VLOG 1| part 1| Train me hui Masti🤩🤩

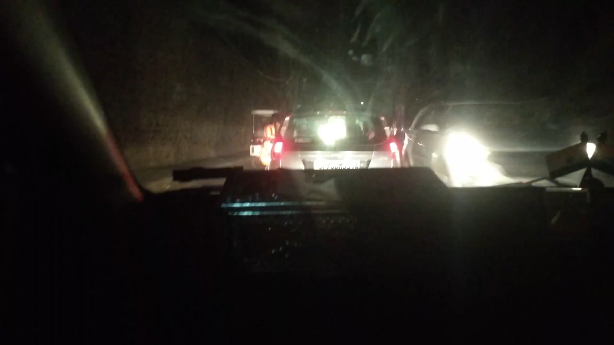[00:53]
तो दोस्तों सारा सामान पैक करके हम लोग ने गाड़ी में रख लिया है।
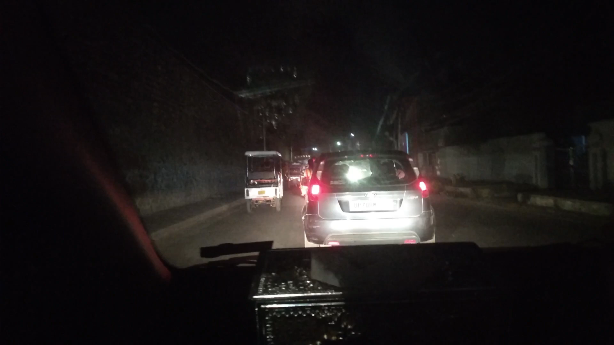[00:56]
अब हम लोग रवाना हो गए हैं सुबेदारगंज स्टेशन के लिए।
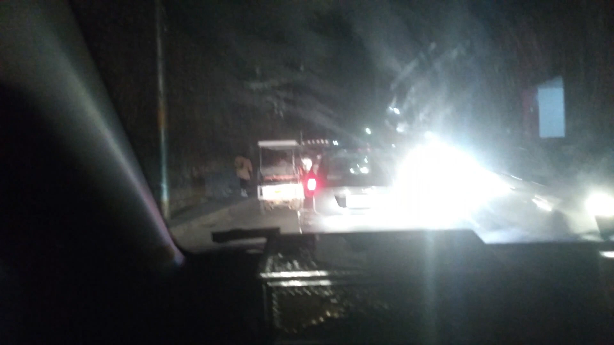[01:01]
देख ही सकते हैं आप लोग, ट्रैफिक बहुत ही है अपोजिट से भी, और हम लोग के लेन में भी इतनी गाड़ियां और बाइक्स आ रही हैं कि बस किसी तरह हम लोग निकाल रहे हैं। ड्राइविंग मेरे भैया कर रहे हैं, मैं बगल वाली सीट पे बैठा हूँ।
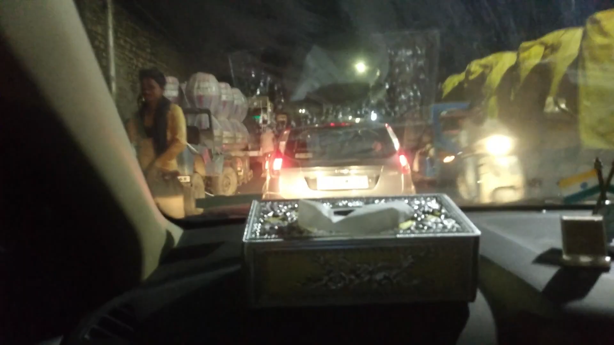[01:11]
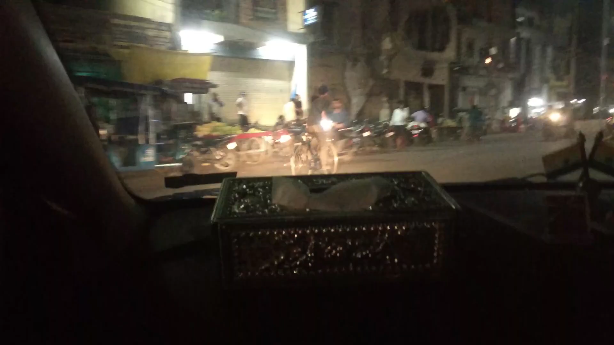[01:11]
वहाँ पर इतना ज़्यादा रश, ओ माय गॉड।
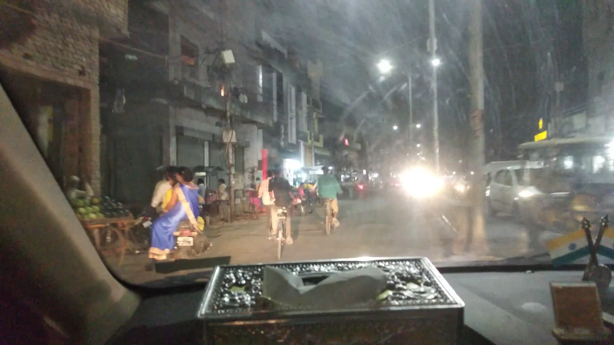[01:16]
मेरे दोस्त लोग भी अभी बसेस से आ रहे होंगे, जो लोग हॉस्टल से आ रहे हैं या फिर उस रूट से आ रहे हैं।